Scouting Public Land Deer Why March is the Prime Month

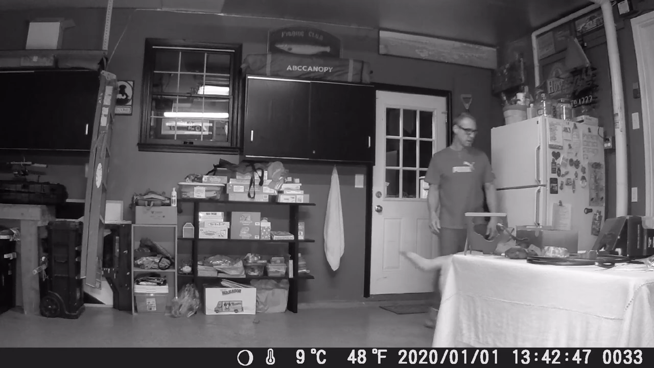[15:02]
Make sure that I get SD cards figured out to see if any of them have gone bad during the year, buy some replacement SD cards. At that time, usually there's a lot of old batteries I got to throw away and start thinking about spending a fortune on buying new batteries again.